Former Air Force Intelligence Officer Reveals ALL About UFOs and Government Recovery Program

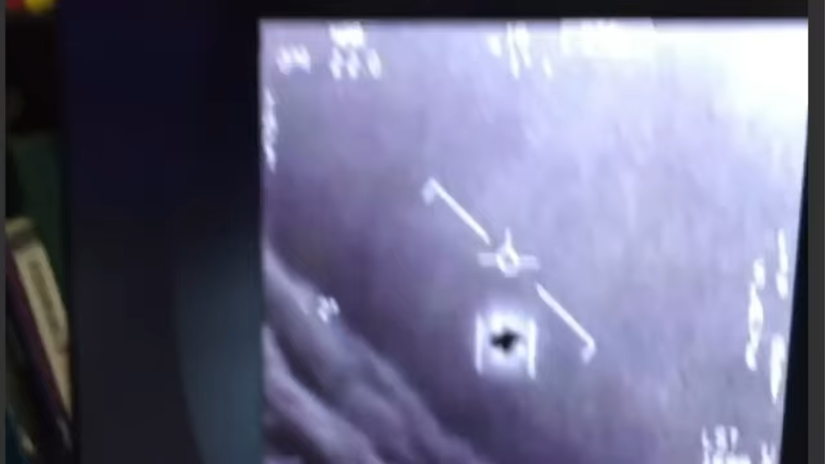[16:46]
of a jet aircraft heading away from the pilot
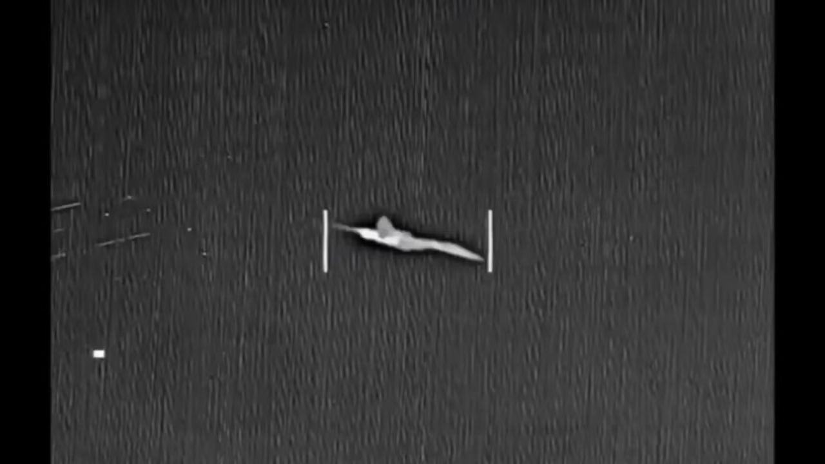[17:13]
the infrared bloom from a departing aircraft much like the gimbal video
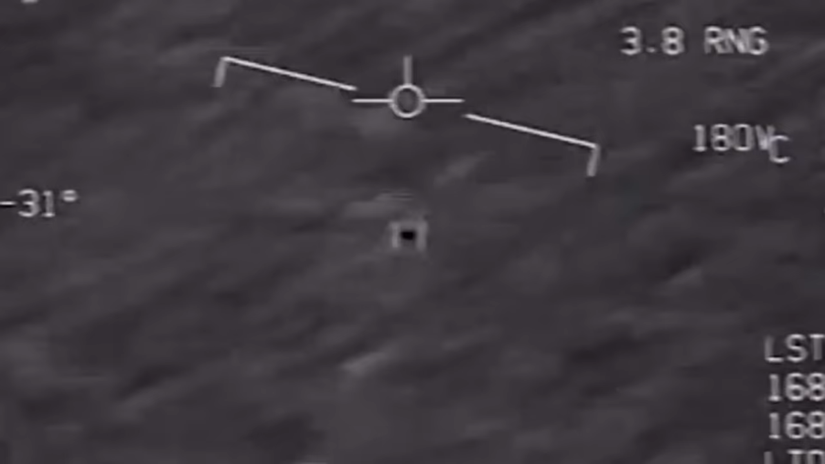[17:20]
show a large bird flying above the ocean having been
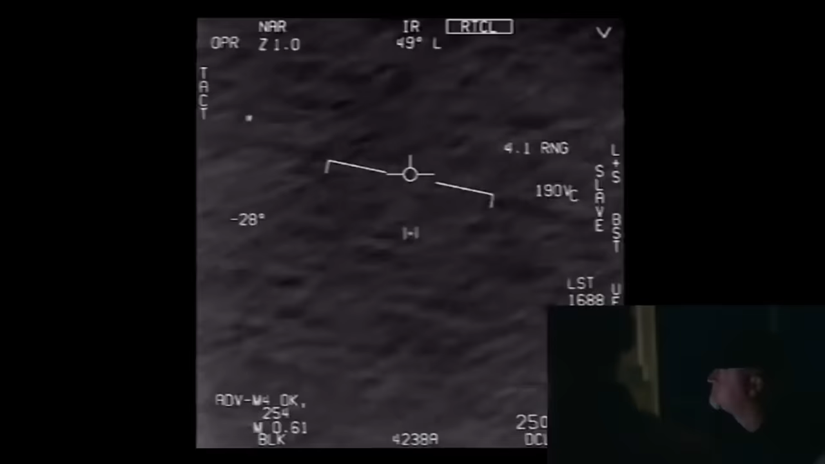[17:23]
captured by a targeting system on board a different navy aircraft the two
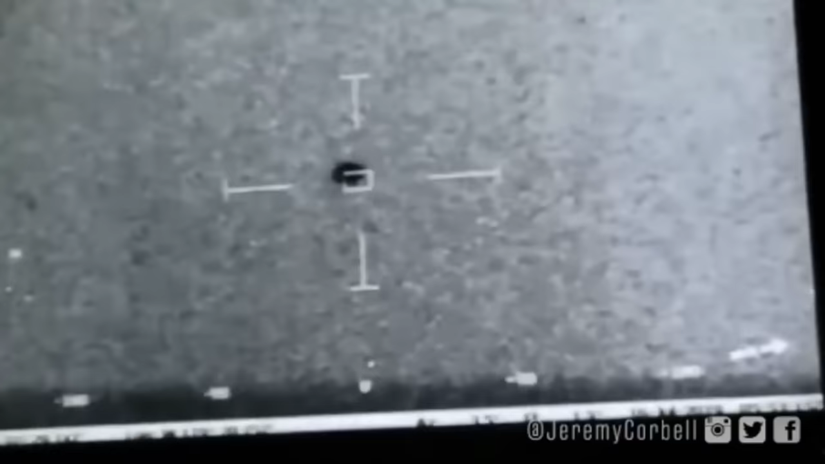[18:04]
plane's ir reading dip below the horizon with six
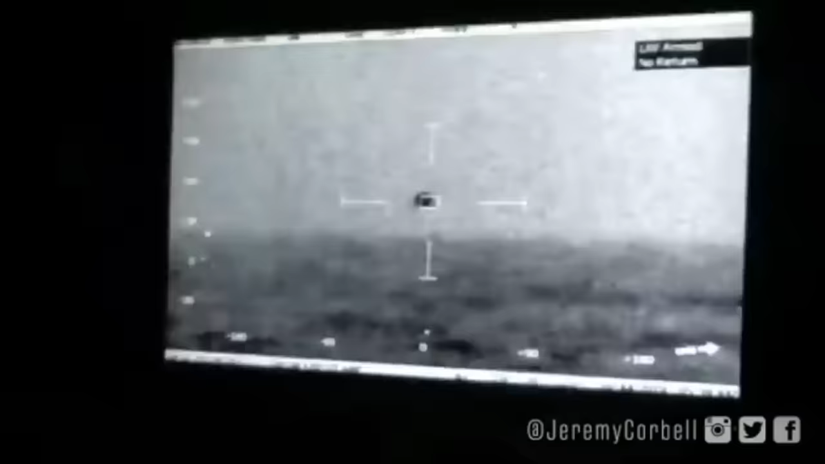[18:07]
minutes clearly edited out to make it seem like the object sped up
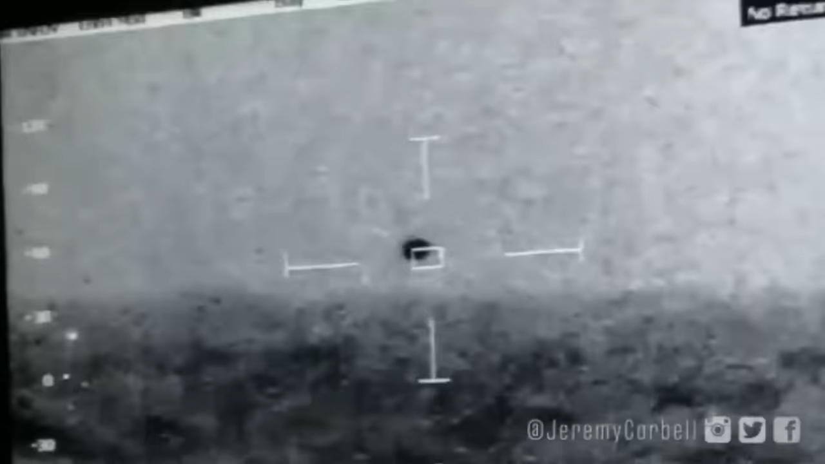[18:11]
the other known as the green triangle video was filmed on board the uss russell and showed normal objects at
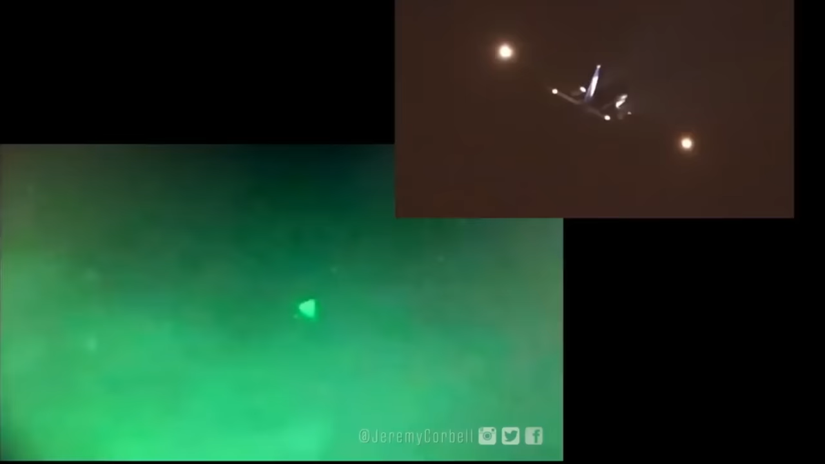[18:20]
jet with clearly identifiable faa flashing navigation lights this was